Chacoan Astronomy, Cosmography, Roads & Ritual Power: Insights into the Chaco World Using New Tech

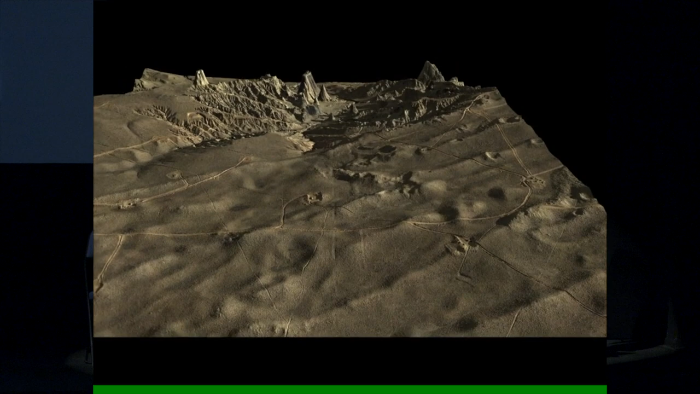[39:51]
And another big thing about LIDAR is you can kind of enhance the vertical exaggeration so you can see things like that.
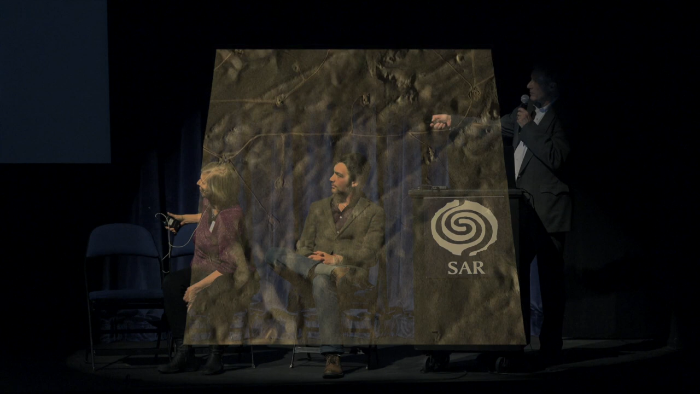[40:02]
And now you can see the roads heading down toward Pierre's, which is right there. One of the things we'd wondered about for years is there are some sections of road that we know about that have been seen in aerial photography and that we can see here in this image,
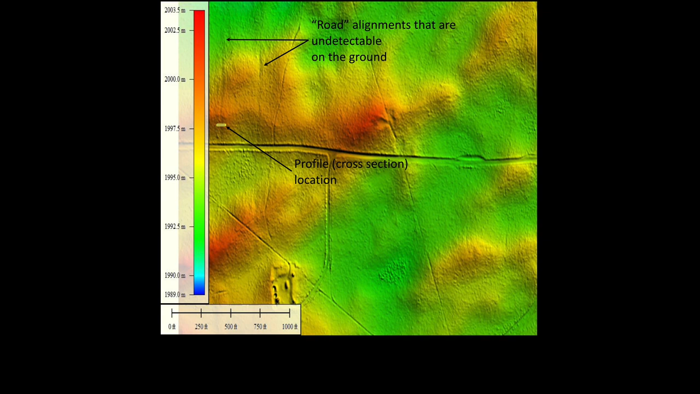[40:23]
but you get out there on the ground, you can't see them. And of course, if you can't see them, you can't figure out why you can't see them. So in this section, I thought, well, LIDAR will work. Let's see what it looks like. So this is that section of road, 20 times vertical exaggeration.
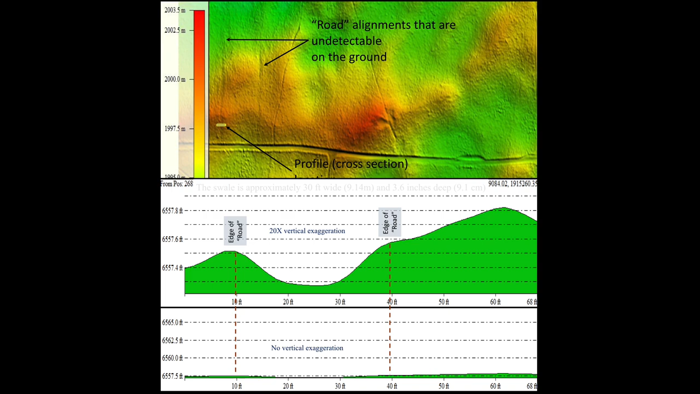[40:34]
This is that same section of road with no vertical exaggeration.
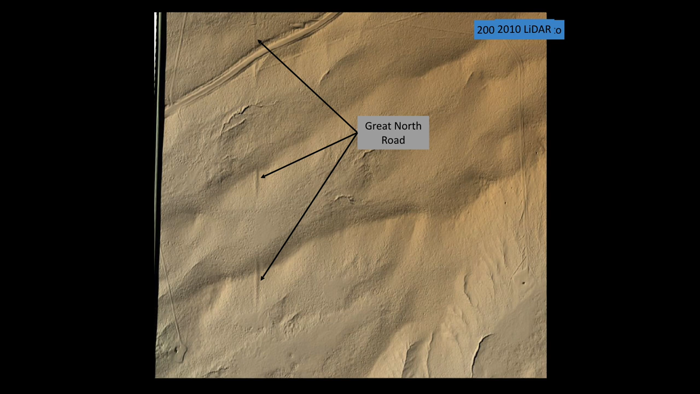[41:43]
You can see it. And with the pole aerial photography going out there, you can see the same thing. The difference here is the resolution is so much higher.
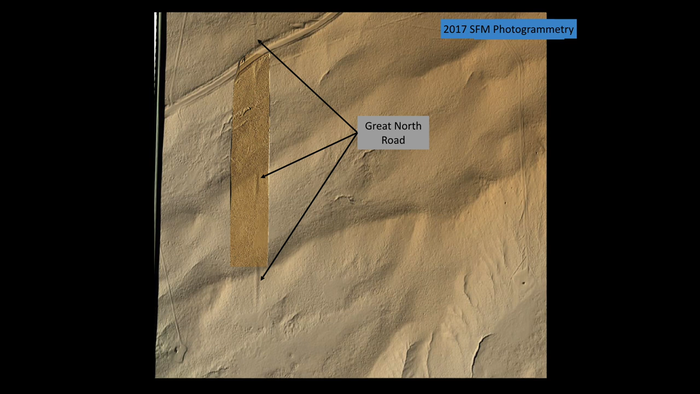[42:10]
The vegetation was slightly higher along the edge, and I was able to pull out two vegetation alignments on that road.
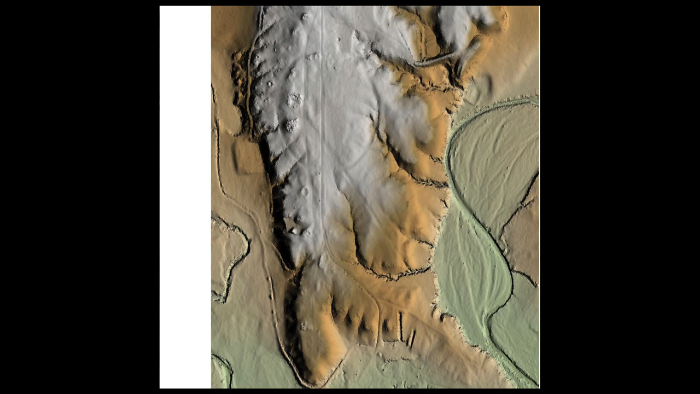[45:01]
And not only that, you can see that very clearly. And we use 1930s aerial photography a lot. You can see the same thing here, and you can see that straight road coming down.
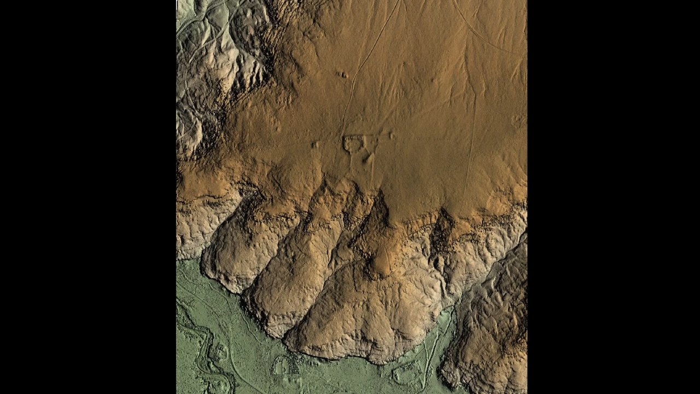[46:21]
So we can still pull those things out even though they're beginning to disappear visibly in aerial photography.
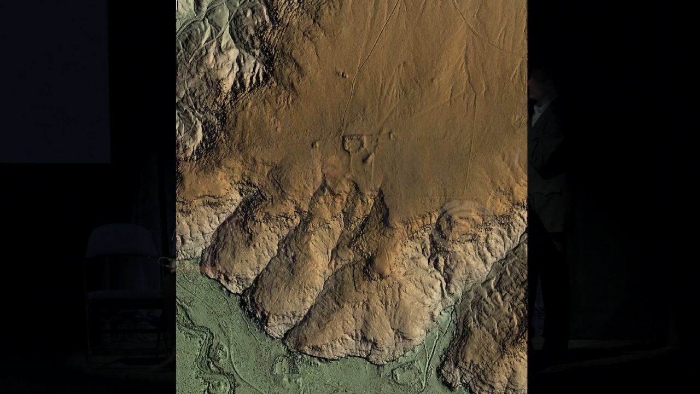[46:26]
And this is a real good example with this little arrow that shows which way the light or the sun is coming from. In the real world, the sun rises in the east, sets in the west. That means shadow enhancement can only come from the east and the west.
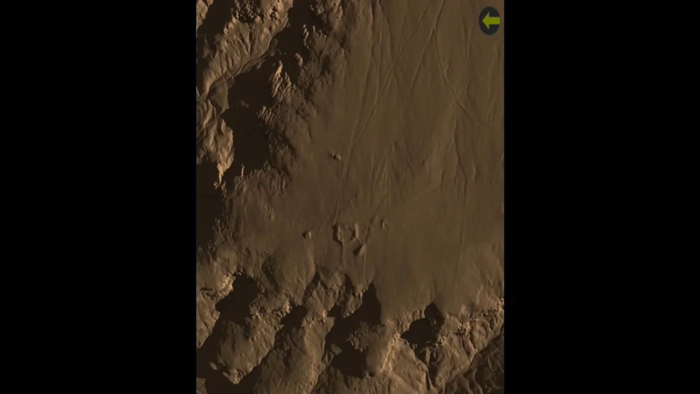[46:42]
In the computer environment, we can make the sun any direction we want, and we can enhance the roads.
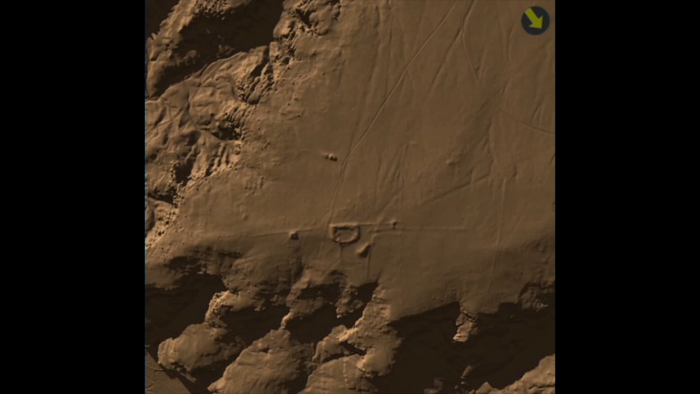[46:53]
So you can see roads literally appear and disappear before your eyes based on the sun angle.
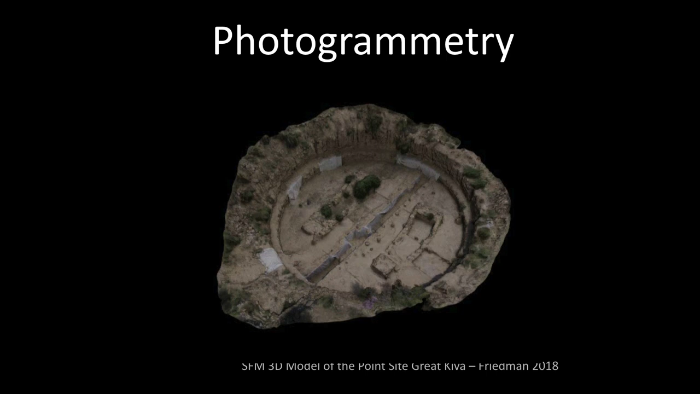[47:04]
So photogrammetry, that's another thing we're using, a new process. It's called structure from motion. I won't get into what that is. This is actually a great cue at the point site south of Farmington,
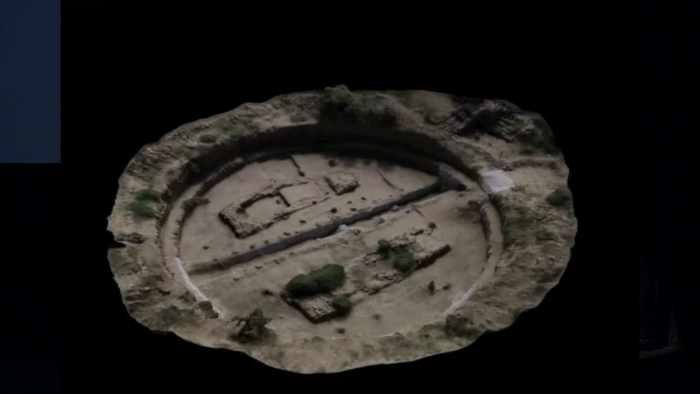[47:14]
and this is all done with photogrammetry or using photos to measure things so you can make a 3D model.
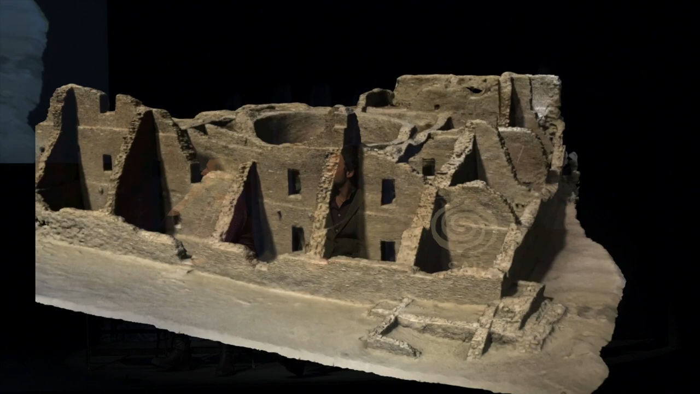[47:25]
And this is Pueblo Bonito. So you can make these really cool computer models,
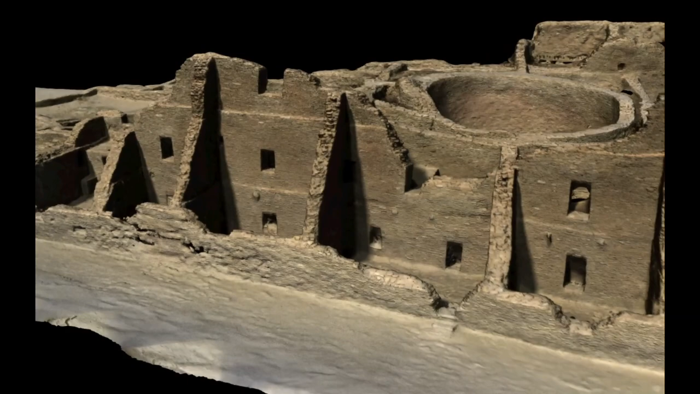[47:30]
but then you can also measure things and make physical models as well.